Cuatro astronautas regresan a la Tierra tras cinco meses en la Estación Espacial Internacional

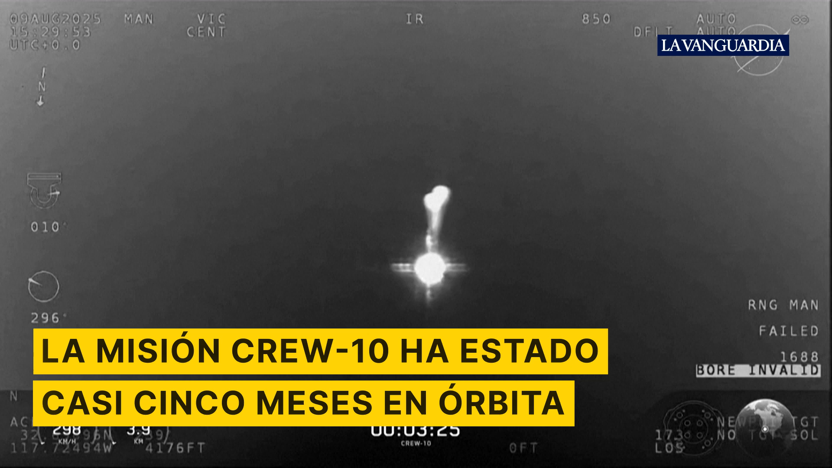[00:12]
There are those two drogues that continues slowing the spacecraft down to about 16 miles per hour at the time of splashdown.
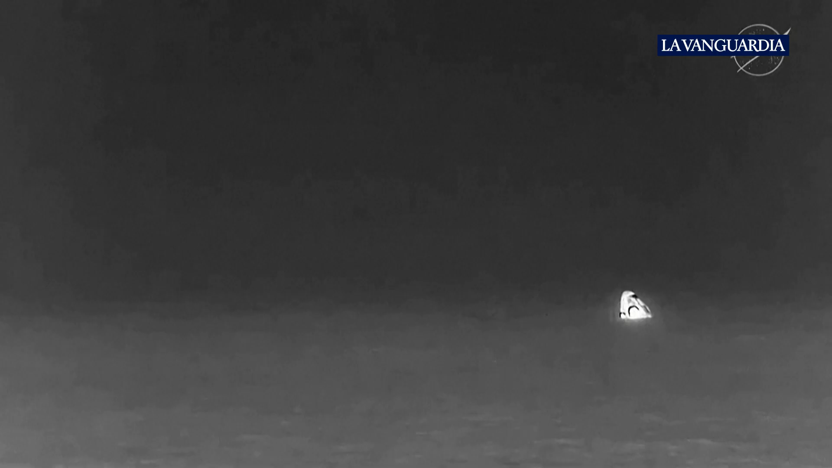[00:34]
And there is that live look of Dragon Endurance on a trajectory towards San Diego, California.